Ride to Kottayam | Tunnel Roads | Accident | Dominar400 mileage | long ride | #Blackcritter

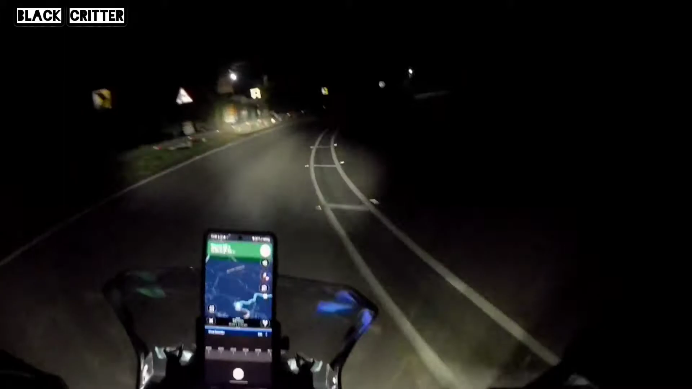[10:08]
we are going to a hill station I don't know if this is a hill station But there are some bends and curves